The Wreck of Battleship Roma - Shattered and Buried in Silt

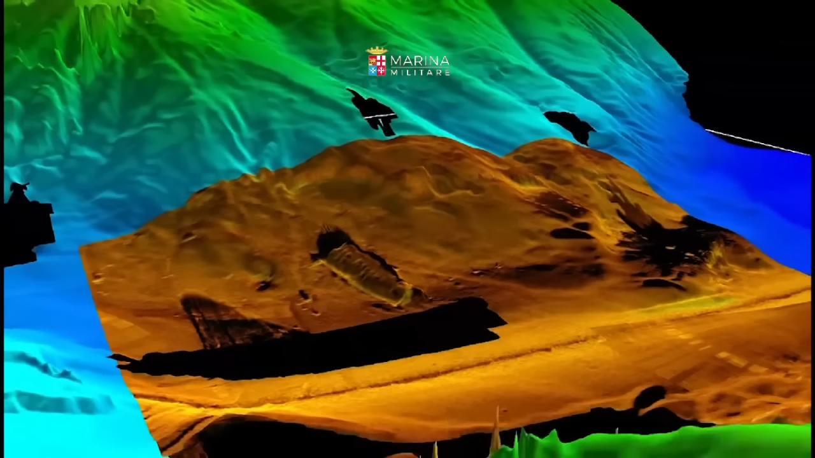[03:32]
I don't have something like the excellent images of Hornet or Lexington. It is, of course, clear from this that Roma is broken apart. However, that was something we already knew, as there exist images of her breaking apart on the surface. Unfortunately, the sonar doesn't show her turrets, or anything like that. With that out of the way, I'll move on to pictures of the wreck itself now,